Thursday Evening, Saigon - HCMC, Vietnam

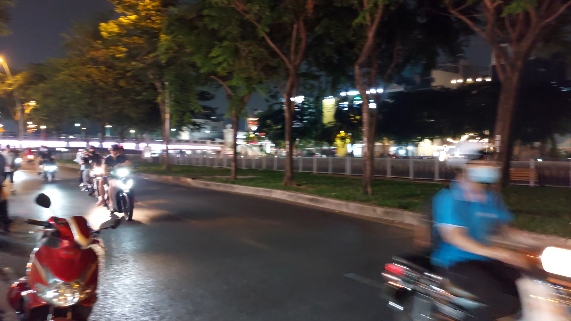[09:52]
The other side over there is Hujang District and then Bình Thành District on the other side over there
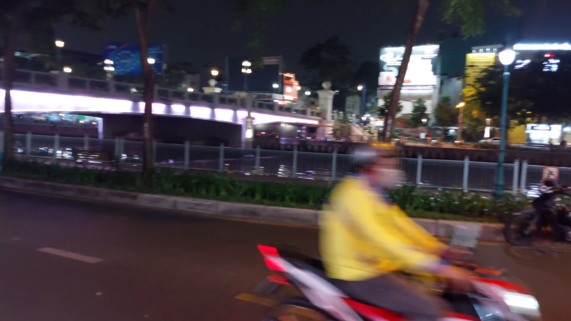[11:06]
Phú Nhân District and then the other side is Bình Thành District All along here is food, everywhere is food